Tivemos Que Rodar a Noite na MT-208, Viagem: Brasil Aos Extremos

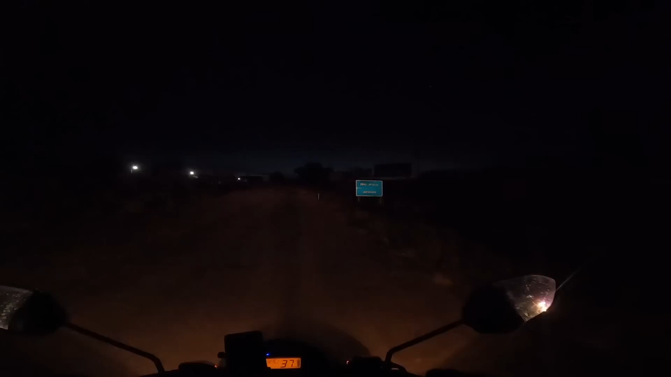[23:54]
Zona Urbana Japuranã. E é isso aí, depois de 301 quilômetros, estamos chegando aqui à Vila Japuranã.
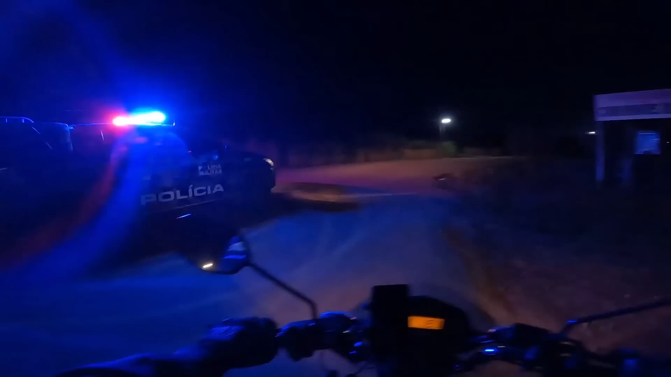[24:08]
O vila, comunidade, cidade. Deu 302 quilômetros lá do rio Telespires até aqui nessa vila. E 226 quilômetros de Alta Floresta até aqui.
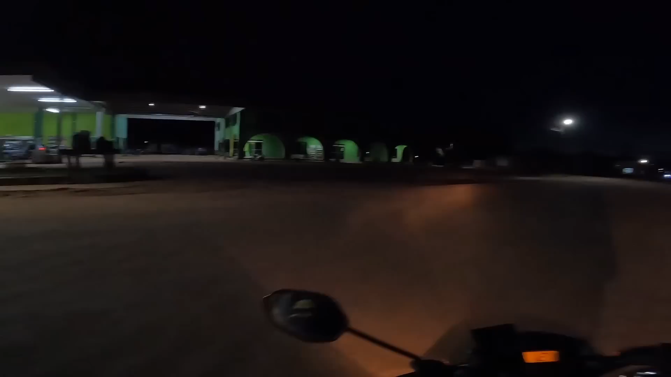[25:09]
gente vai dar uma paradinha aqui, mano, verificar nessas baterias. E então, pessoal, demos uma paradinha aqui nesse posto de combustível, aqui bem na entrada dessa cidade, Japuranã.